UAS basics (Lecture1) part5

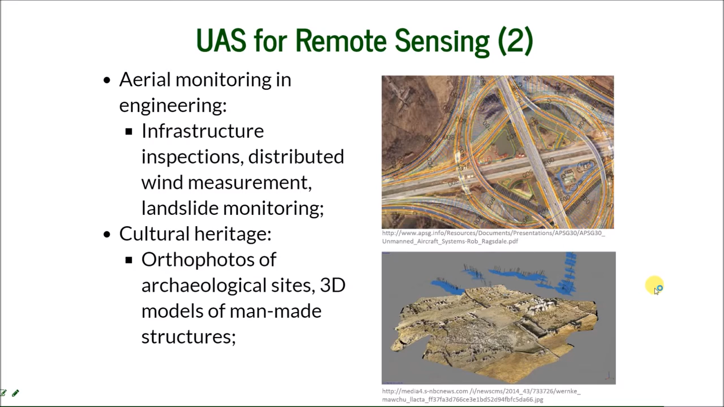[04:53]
And they can also create 3D models of man-made structures of the heritage. They can monitor the erosion of the buildings. And then there is the general surveying and mapping and photogrammetry for cadastral applications.